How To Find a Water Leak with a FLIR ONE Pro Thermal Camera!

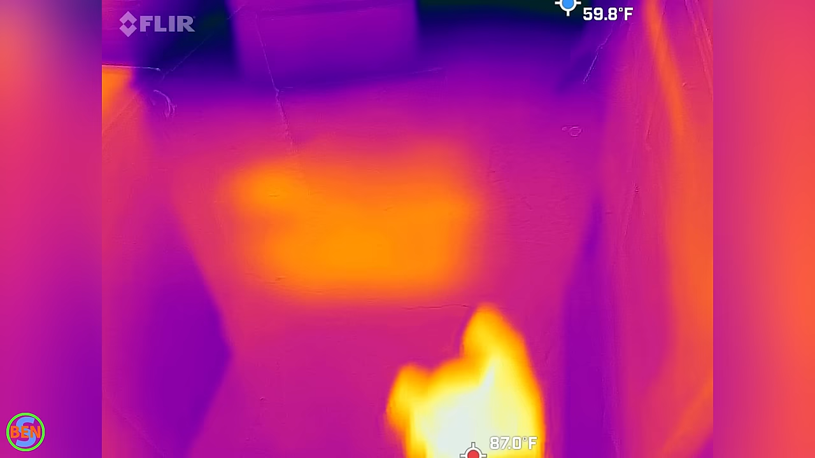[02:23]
On screen: min 59.8°F
and that center area right there is where we're pretty sure that leak is.
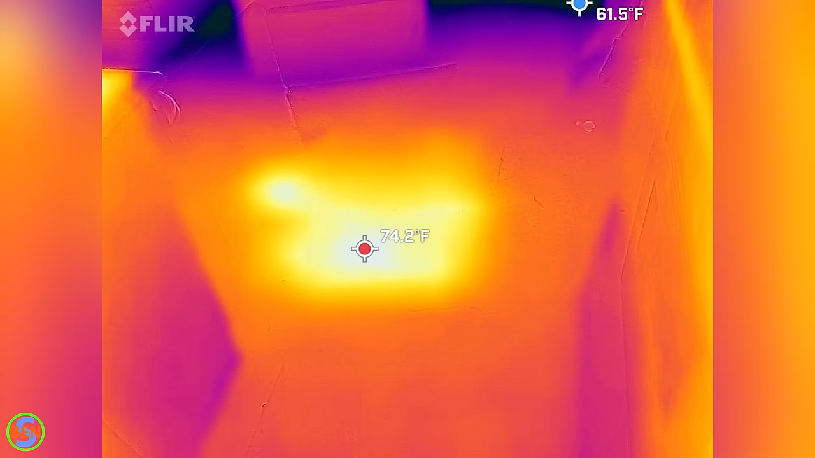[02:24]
On screen: min 61.5°F
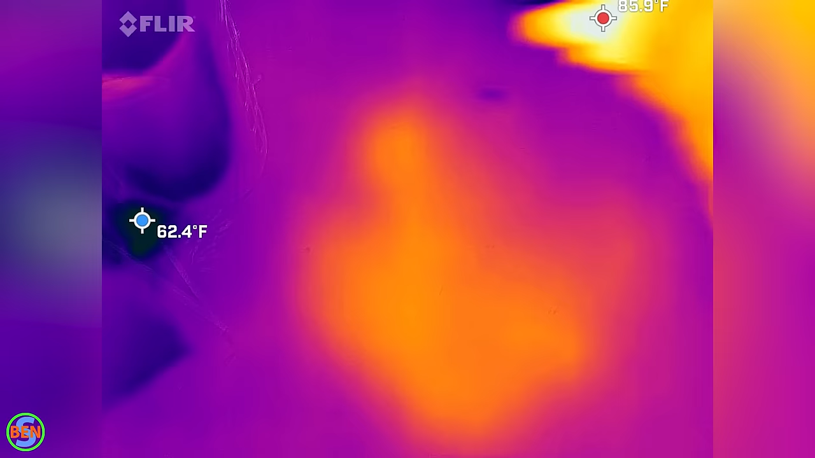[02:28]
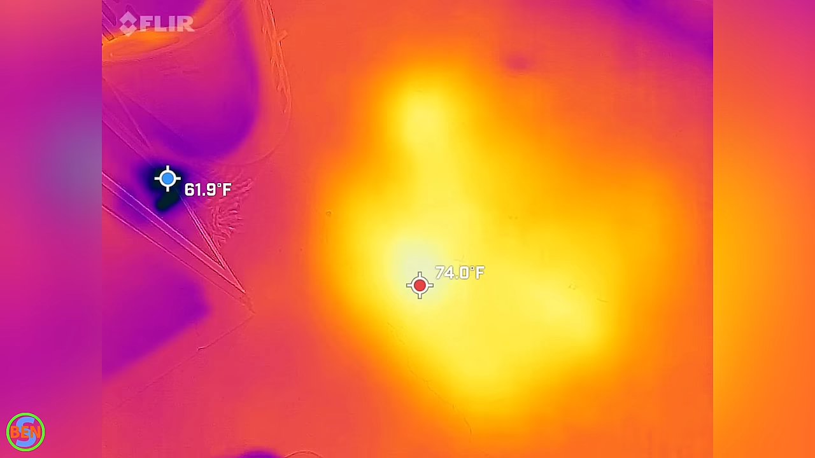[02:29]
When we first started, this floor area right here was not warm at all,
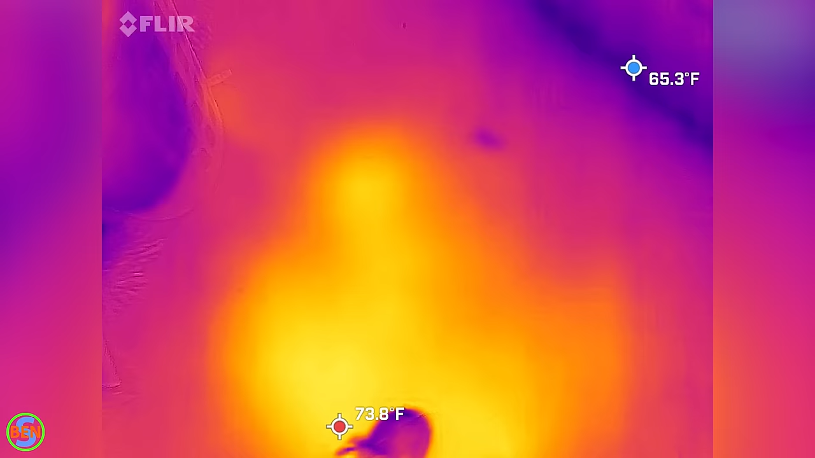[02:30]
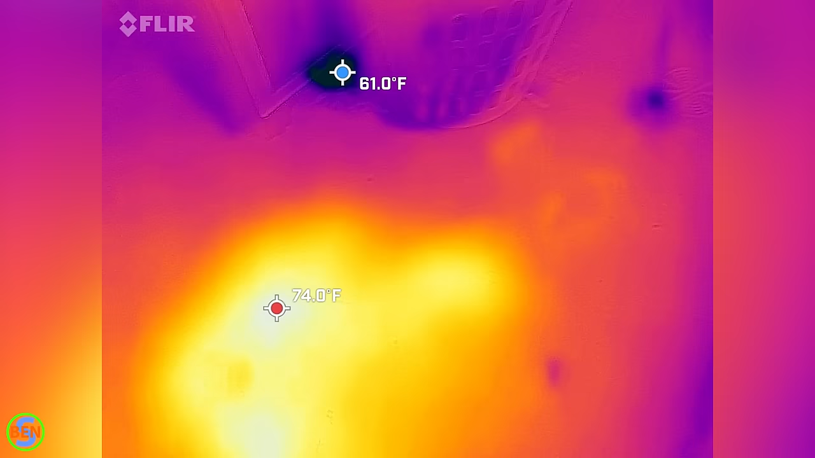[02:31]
but then as the water heater ran longer and longer,
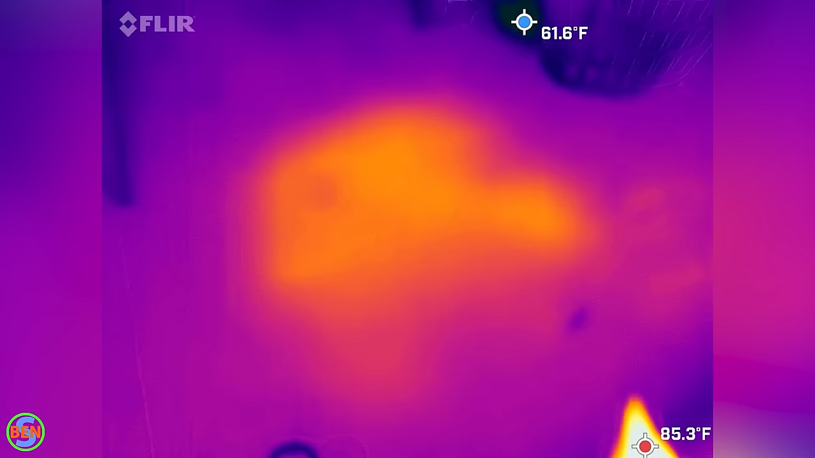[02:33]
it eventually got to where this area just kept increasing in temperature.
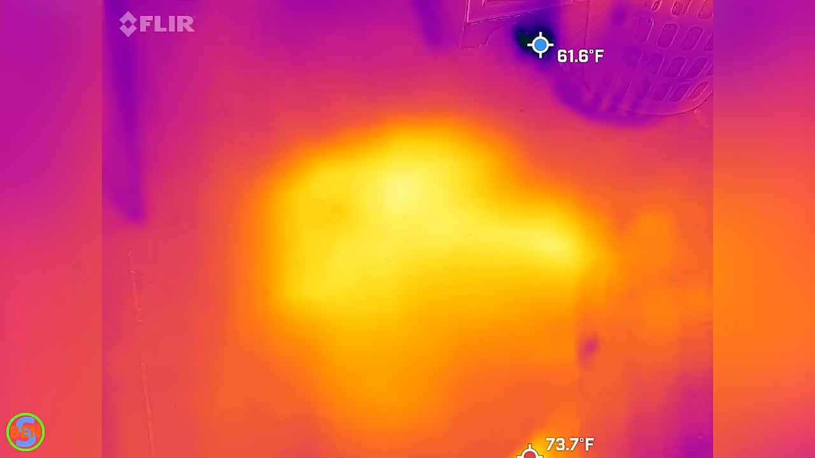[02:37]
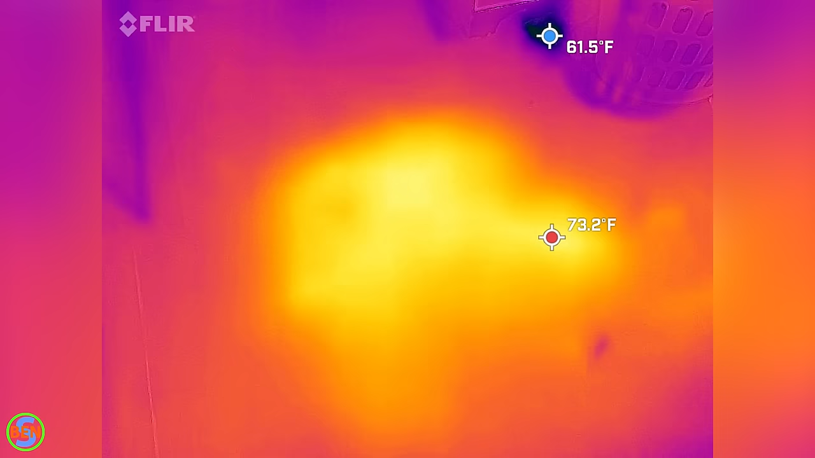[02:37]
When we first saw it, it was like 70 or so, and then it got all the way up to 77, I think it was.
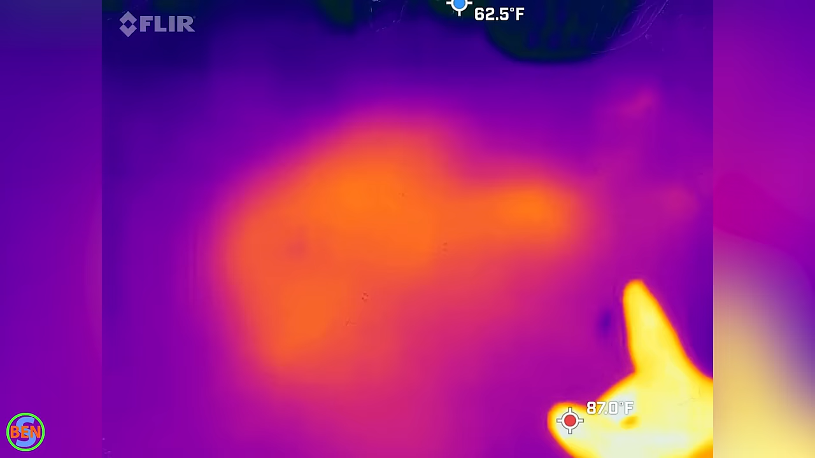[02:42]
Here is like a hot spot.
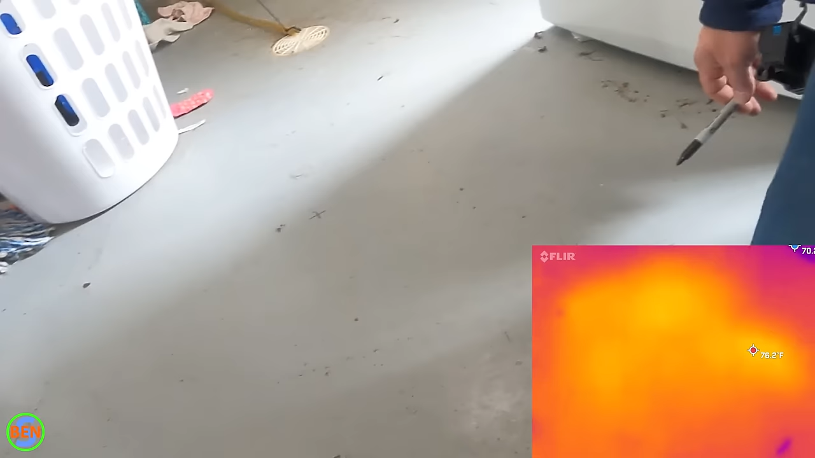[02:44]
That's the hottest spot.
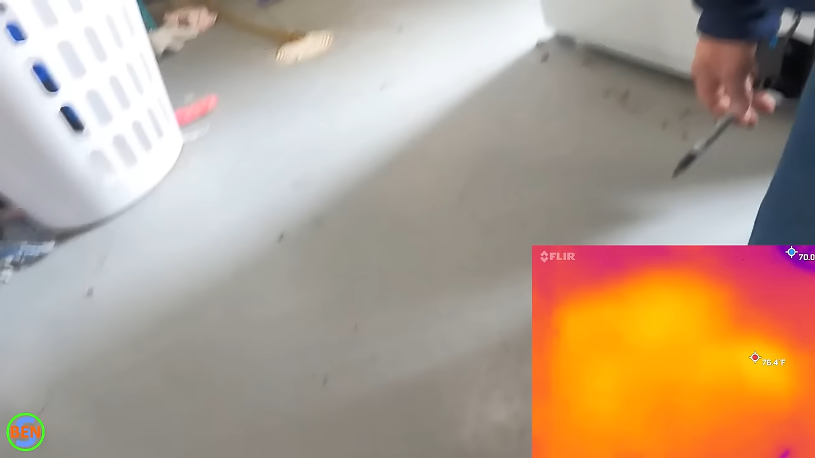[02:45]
That's 76 right now, but this is also pretty warm right here.
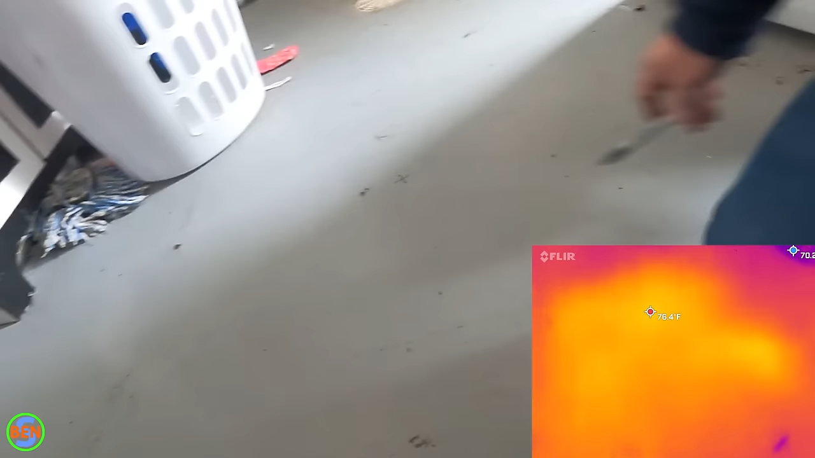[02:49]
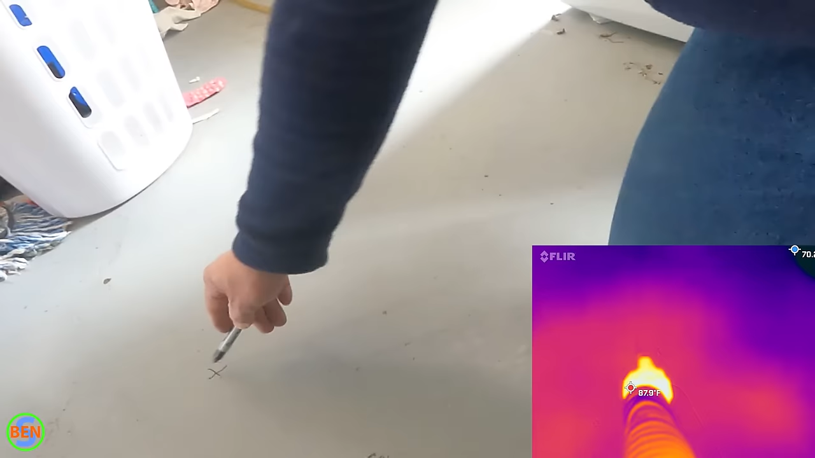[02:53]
On screen: spot 87.9°F
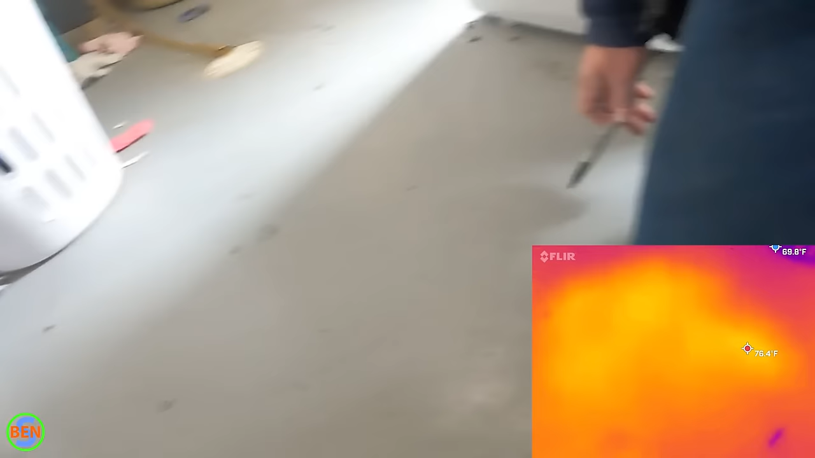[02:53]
Over here, it's also like warm-ish.
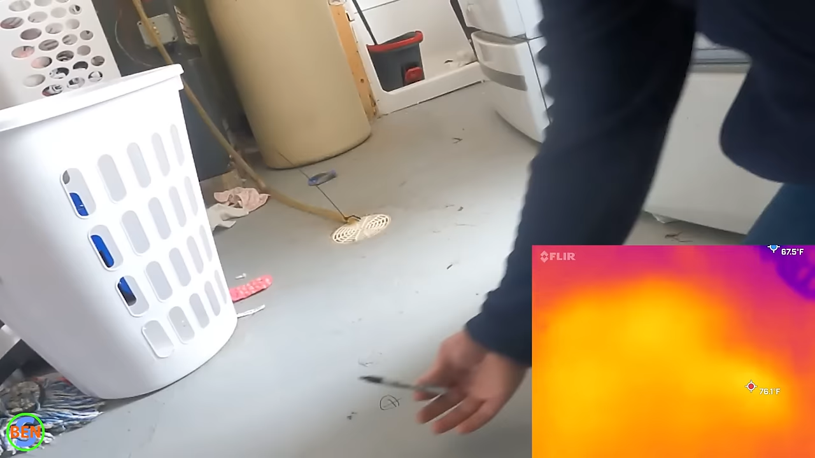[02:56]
One thing we could do is take a hammer drill and just like hammer drill a small little hole,